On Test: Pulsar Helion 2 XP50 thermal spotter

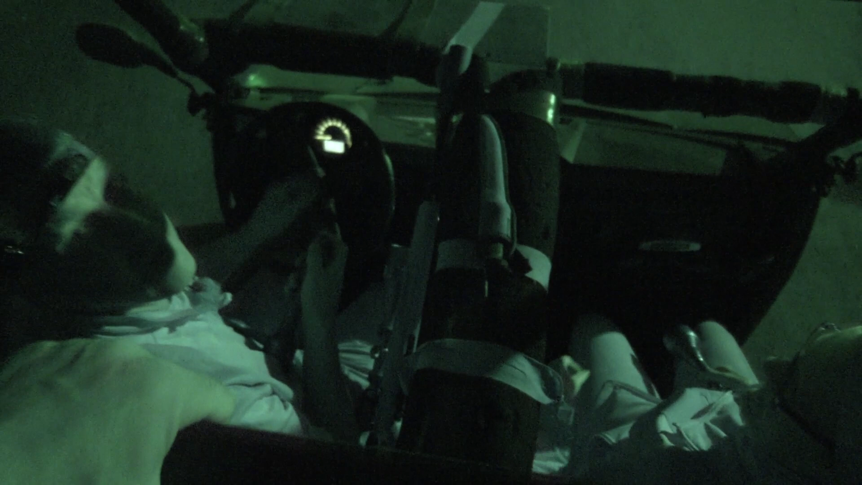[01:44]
with the Pulsar Helion 2 spotter on loan from Thomas Jacks.
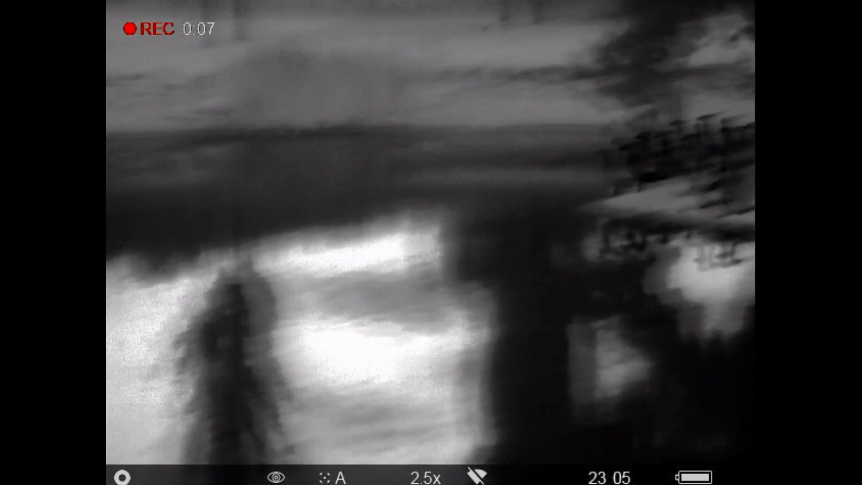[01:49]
Think of David as the all-seeing satellite beaming down information to the ground troops.
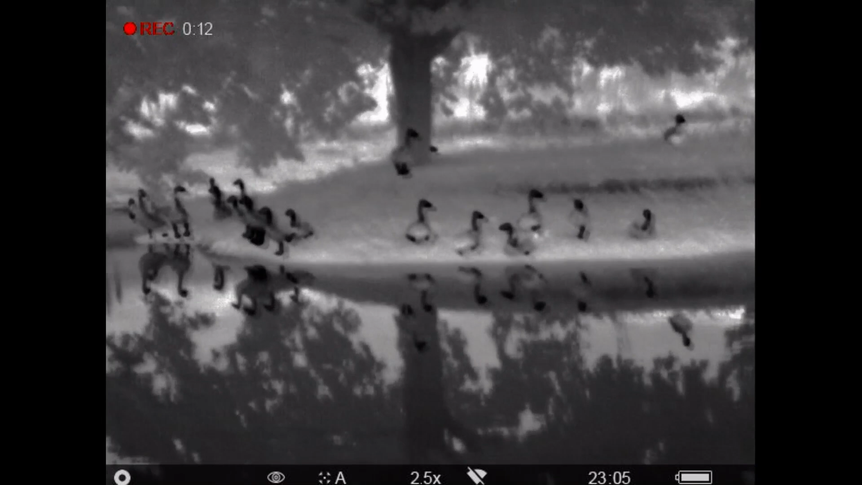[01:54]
That is how David thinks of David.
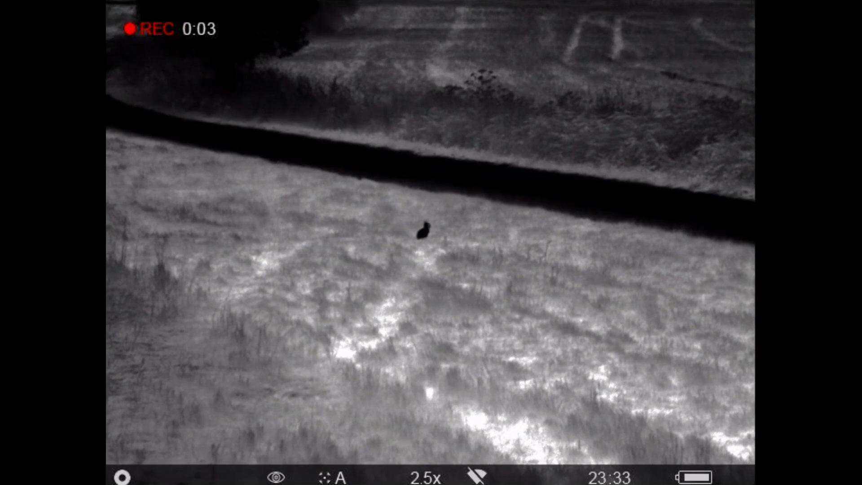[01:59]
As a professional lamp, what do you think of the thermals having a glass through?
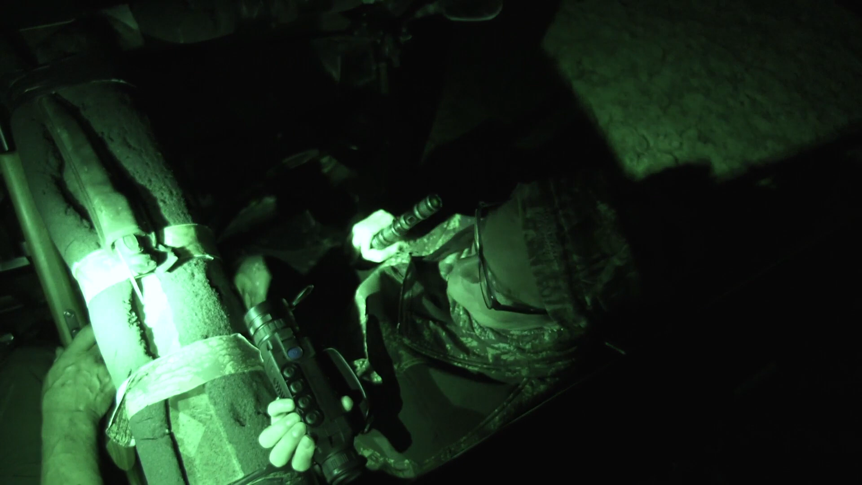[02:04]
I think that is fantastic. It is like daylight. That is much easier than that. I know. I know. But you need this to shoot them. Yeah, but if I had one of them on here. This to find them. Oh yeah, if you had it. Yeah. Oh, you would have sorted. Yeah, I wouldn't have to take you then, would I? Oh no, no, no, you need me. You need me. This is our date night. It is. It's the only time I take you out. With David in the back. Yeah. Slightly gooseberry.
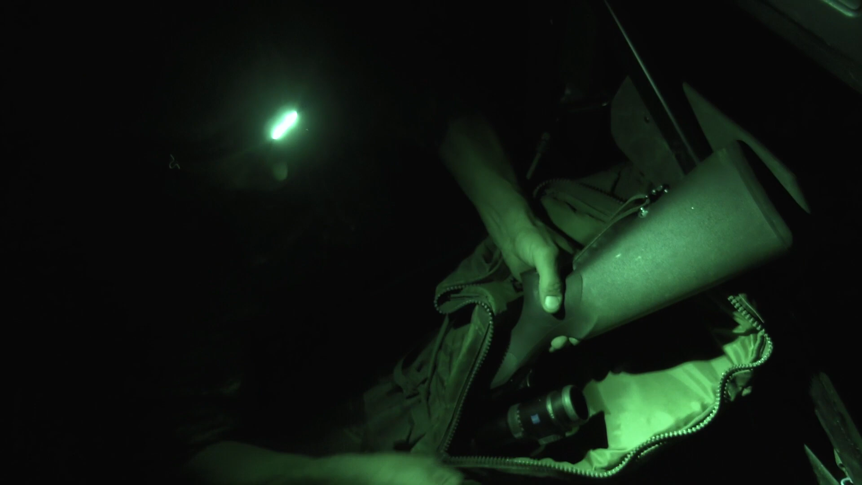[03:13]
As well as the Anschutz 17 HMR, he's brought along his Blaser R8 for some foxing.
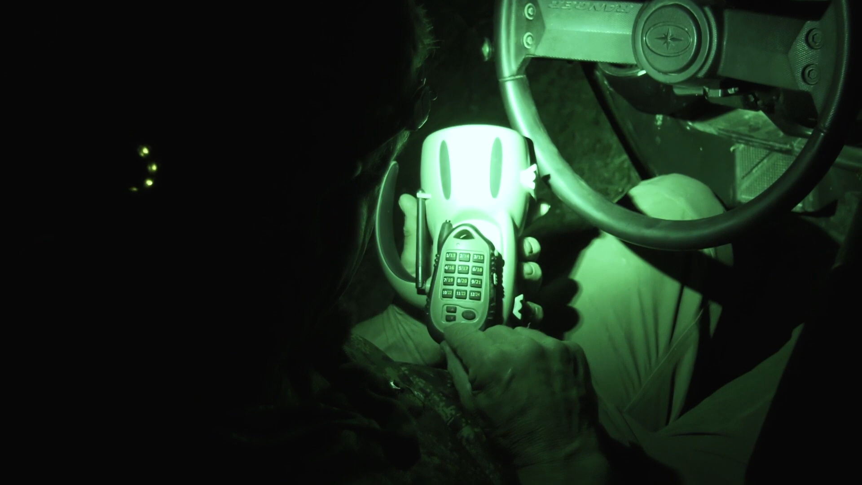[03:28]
No, I haven't got them right there, David. Shush. We're stalking. Foxes.
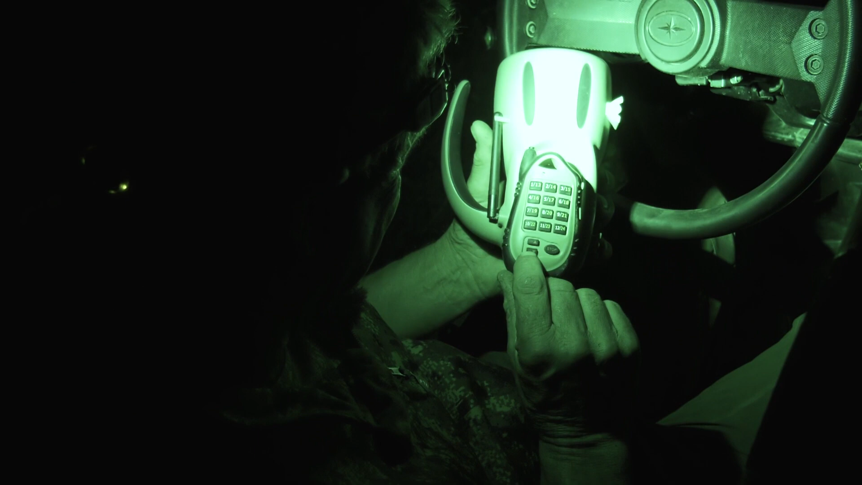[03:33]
What letter is that? I ain't got my glasses on. That says volume down. Oh no, I don't know. Where's A and B? There. That's B.
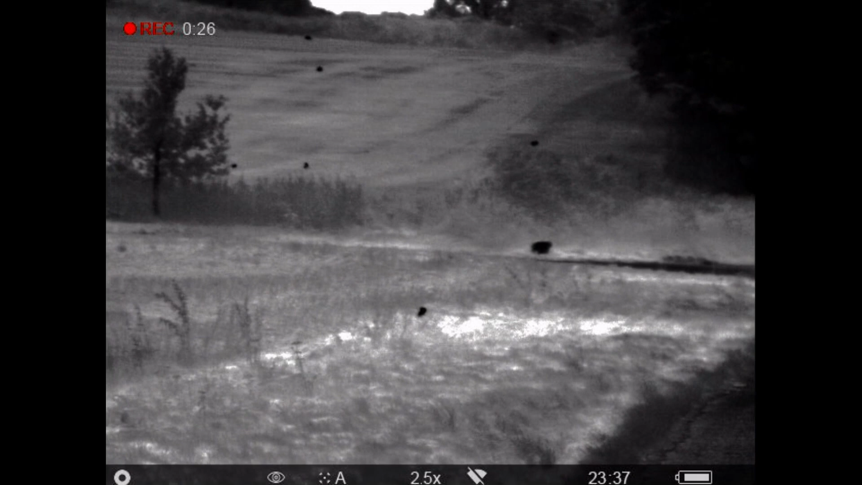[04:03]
As it is, there are no crocs and no fox to be seen. To finish off, Andy does a crow special, the running rabbit. It's as if he's in a German forest. We call it a night.
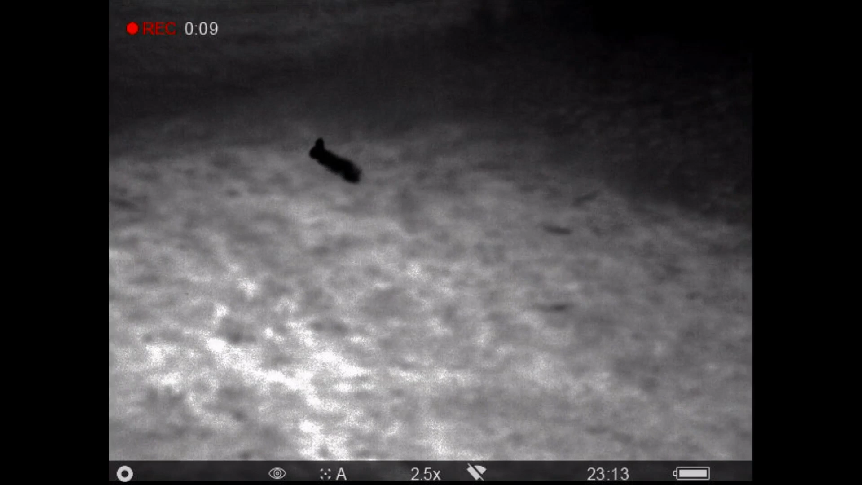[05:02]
There was a couple of times there you say, oh, there's 20 rabbits in front of us and if you'd lamp you wouldn't have seen that 20 rabbits.
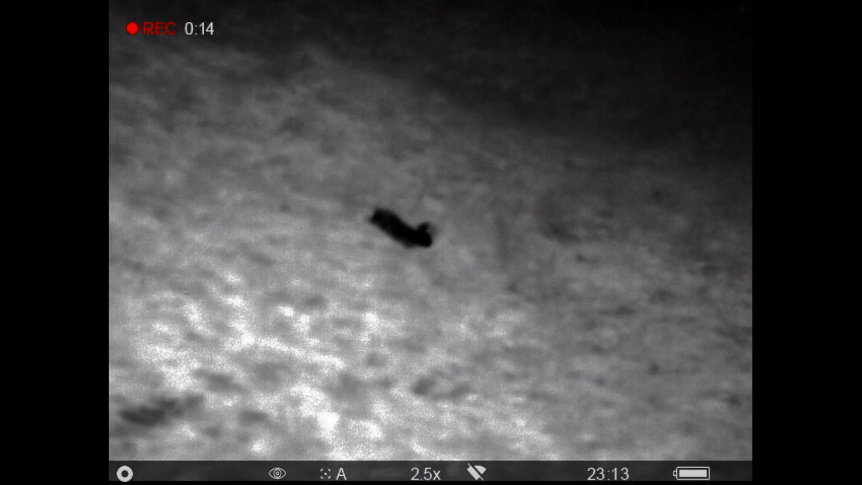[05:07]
I know what rabbits I've seen in the rapes.
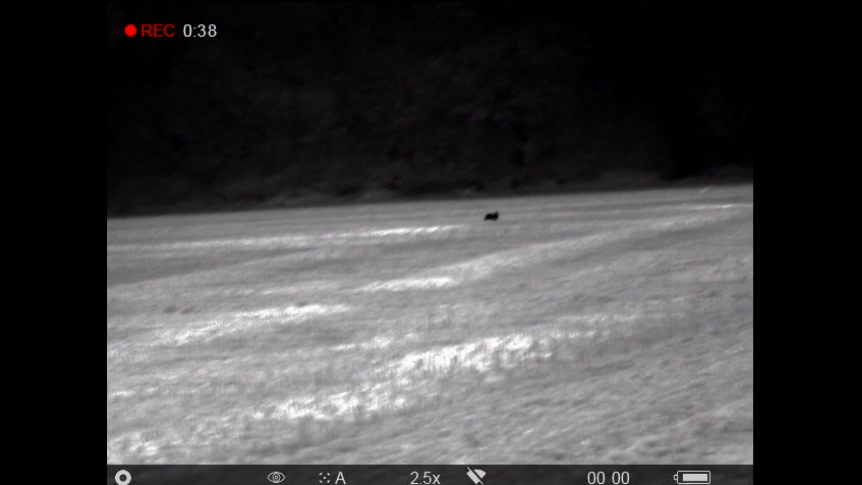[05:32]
I missed it with a shot and it was running flat out and you said go on crow and I thought well I'll give it one.
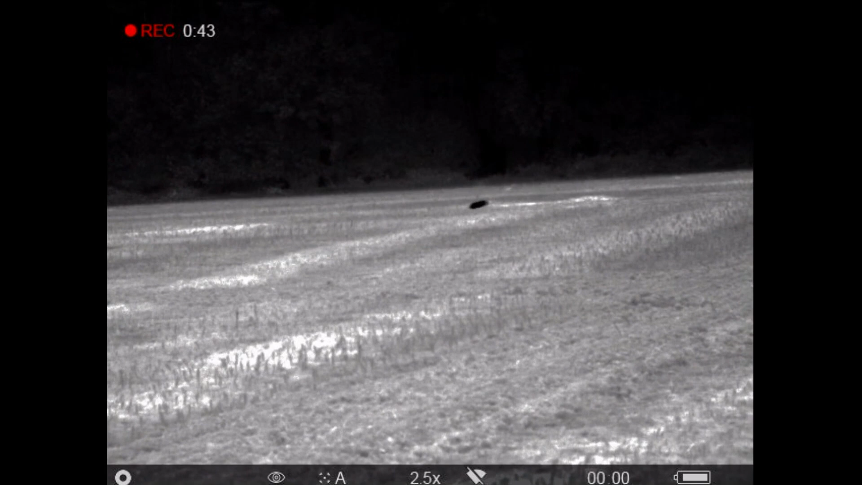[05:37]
No, it was a nice shot. It was 80 yards plus and running.
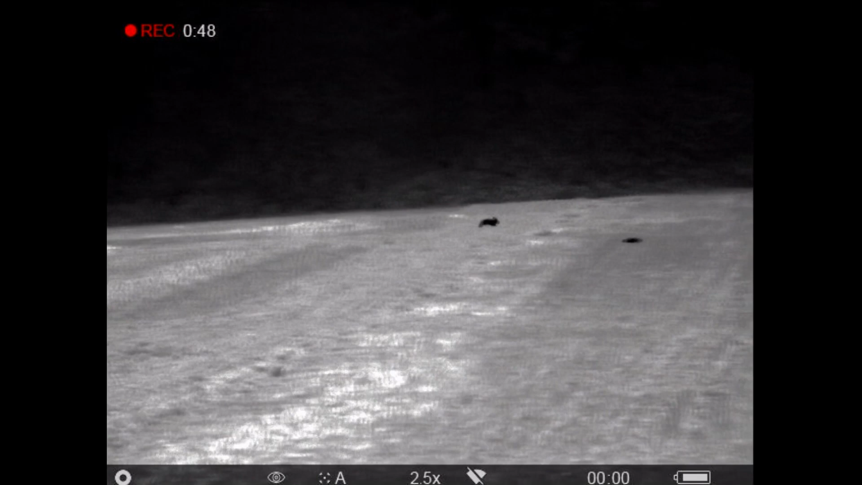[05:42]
I was really happy with that one. Yeah, really happy with that. Put it in front? I was about a foot in front of that.